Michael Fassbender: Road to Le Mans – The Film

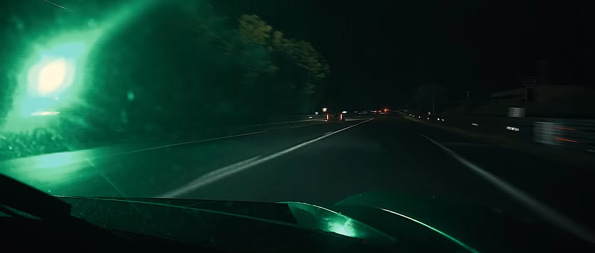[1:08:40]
It was up to Richie and Martin to push through the night and just keep the car between the white lines. The third thing that real something is broken, the car is so in favor.
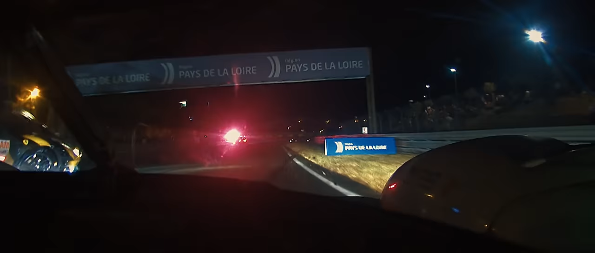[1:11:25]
Holy moly. And the tow truck involved in that.